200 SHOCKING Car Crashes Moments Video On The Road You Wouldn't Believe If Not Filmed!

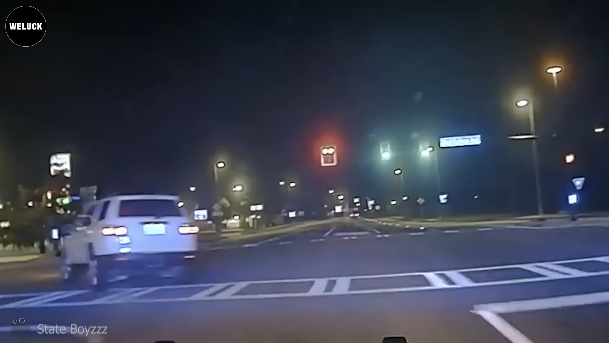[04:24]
The vehicle rotated clockwise and left the roadway.
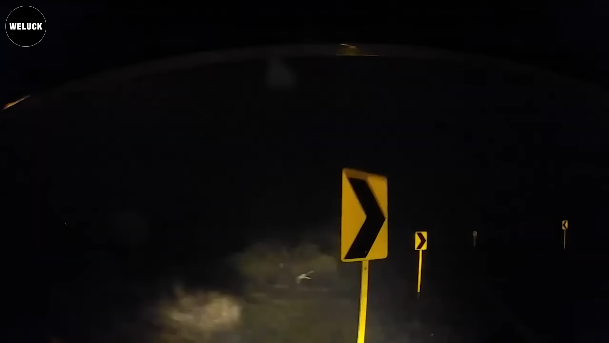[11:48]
Oops, let's honk that curve like a long lost friend and let's avoid turning the street into a geometry challenge. Wow, a real life fast and furious moment.
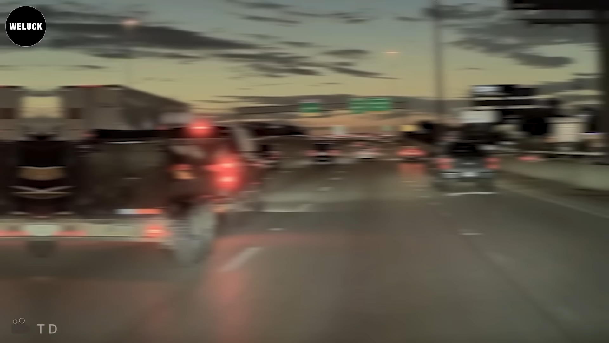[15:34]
Who lost the ladder on I-10?